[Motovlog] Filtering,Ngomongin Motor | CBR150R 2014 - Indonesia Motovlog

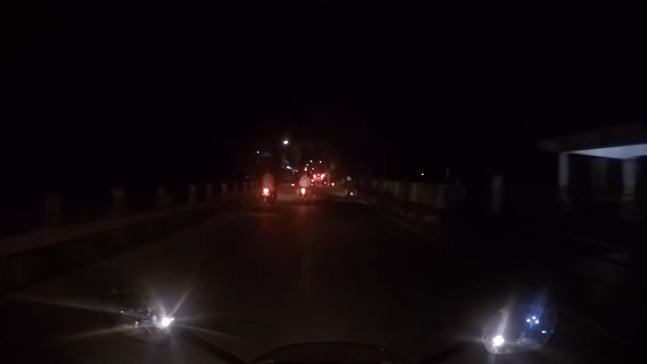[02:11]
Itu loh, lampunya terang sebelah. Seakan-akan dia aduh kasihanin motor. Belum gua rawat ya. Soalnya gua di Klaten ini emang terbasi sibuk, bukannya sok sibuk, emang terbasi sibuk.